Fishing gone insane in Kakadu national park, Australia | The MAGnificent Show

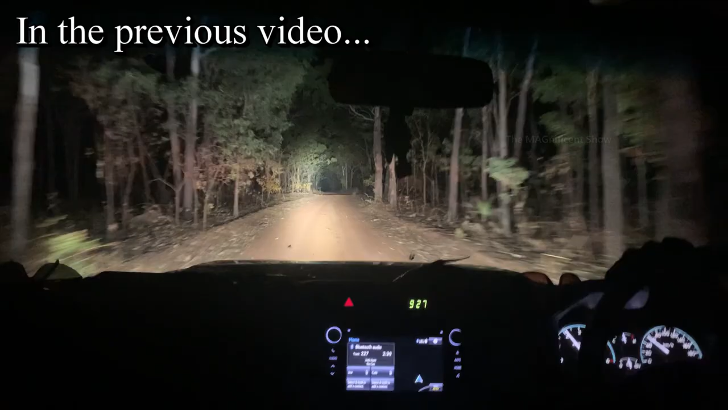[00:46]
In the last video, I have shown you guys how we came to this Kakadu National Park last night,